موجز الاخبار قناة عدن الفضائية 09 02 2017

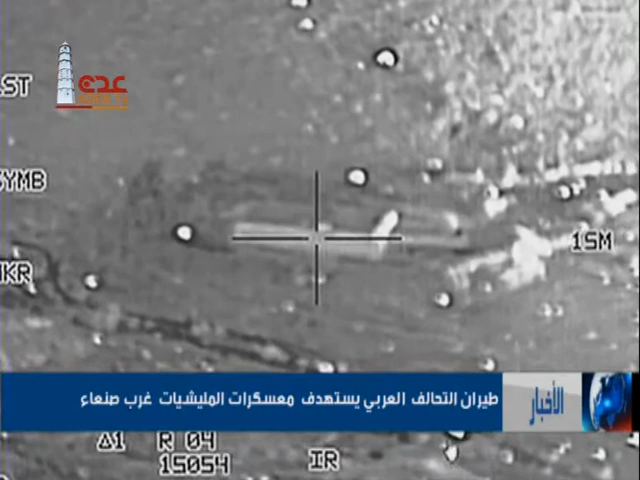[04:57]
سناع بمنطقة العشاش في حد غرب صنعاء بغارات
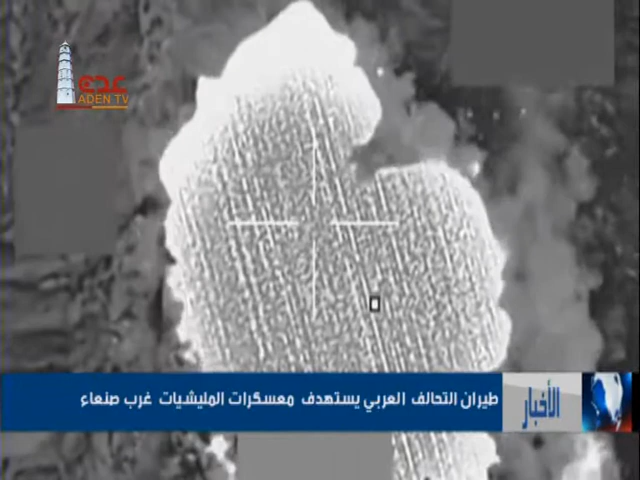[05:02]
متتالية واضف السكان ان الانفجارات دوت في ذات المكان بعد
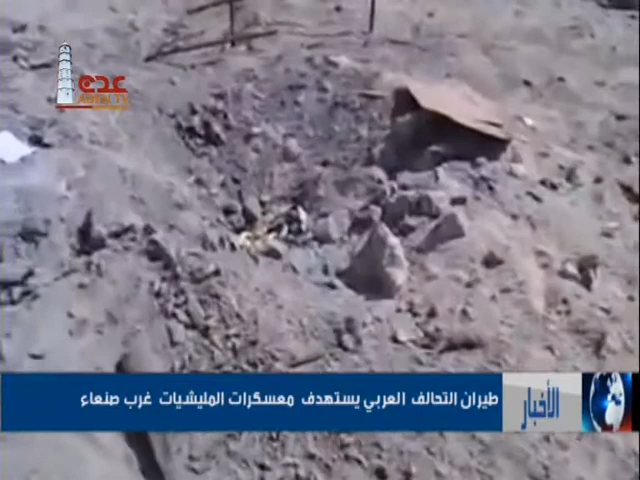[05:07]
تحليق مكثف ومستمر لطيران في سماء صنعاء كما شنت
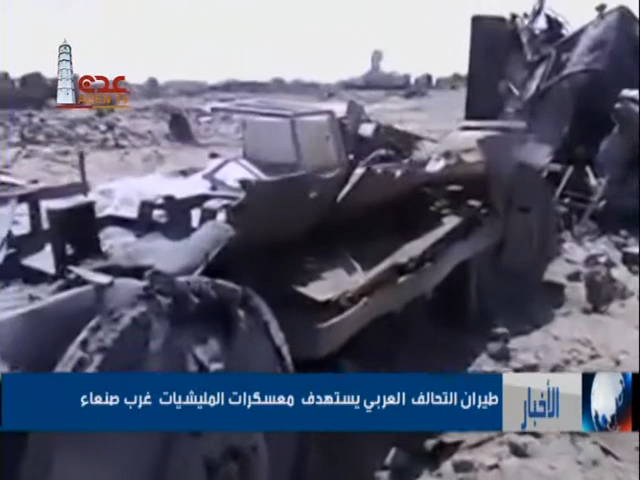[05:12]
مقاتلات التحالف غارات اخرى استهدفت تعزيزات للميليشيات في
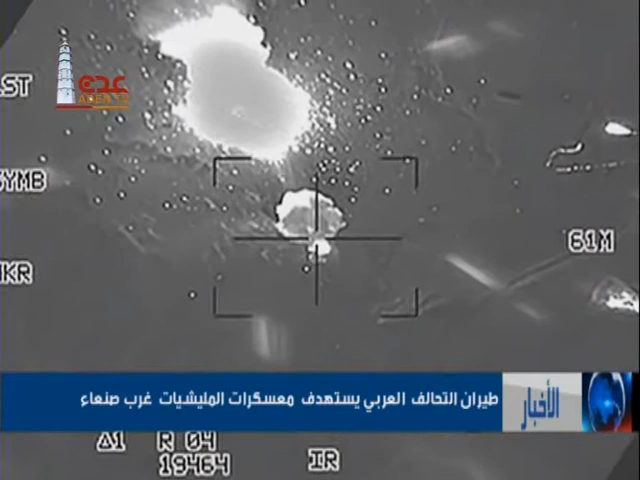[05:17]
منطقة مسورة غرب مديريتهم واستهدفت غارات اخرى مواقع للانقلابيين في مدينة الحديدة غرب البلاد